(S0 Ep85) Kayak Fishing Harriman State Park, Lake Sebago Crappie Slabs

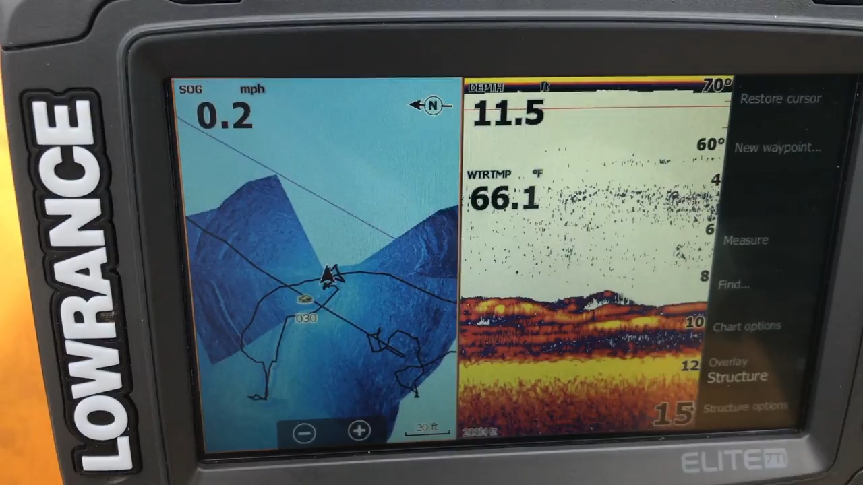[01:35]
On screen: water 66.1°F
All of that down there is nothing but fish. Every once in a while you'll see an arch separate from the bottom and it actually comes up.
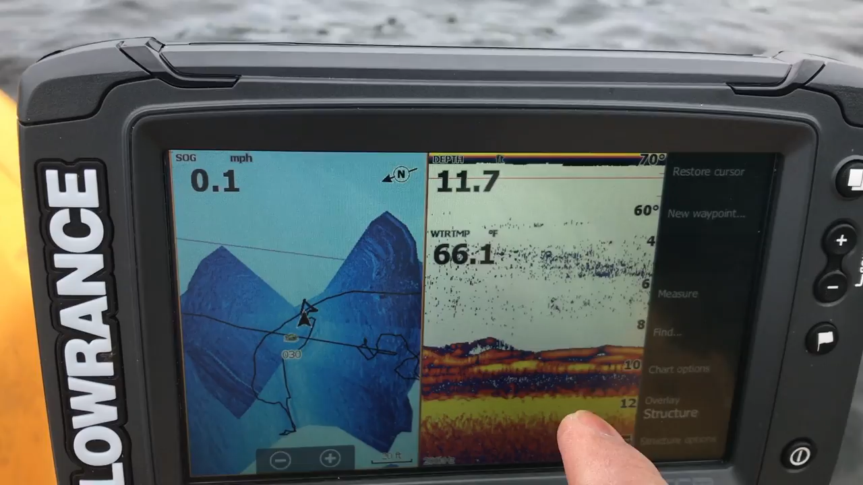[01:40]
On screen: water 66.1°F, speed 0.1 mph
I'm just trying to see what's gonna bite this minnow.
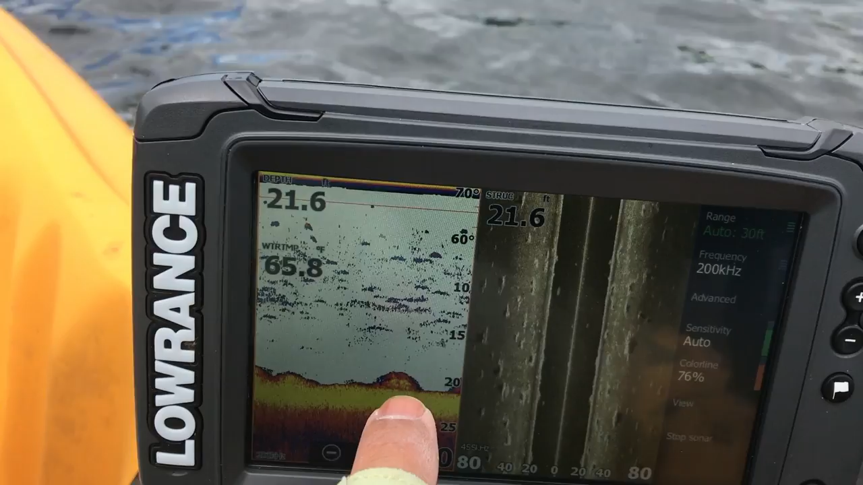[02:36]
but now that I've got the side scan, you can just see all how it's just peppered with boulders down there.
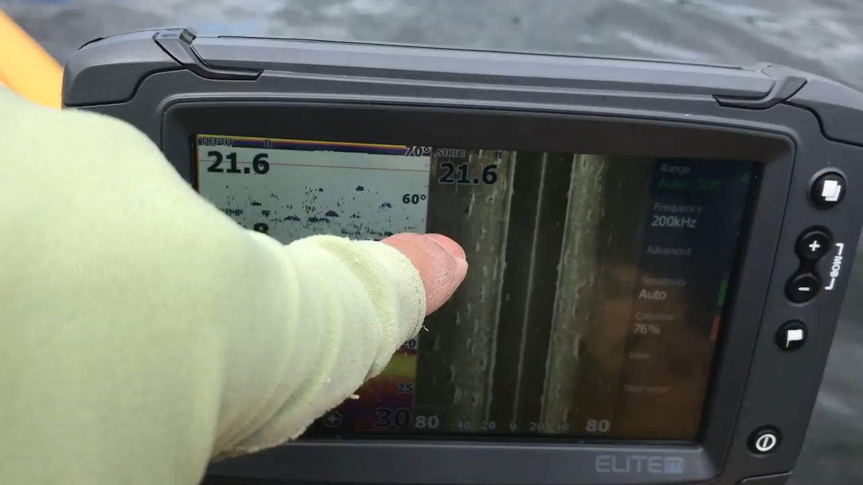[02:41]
I could only imagine what a more like the HDS line of Lowrance sonars would look like,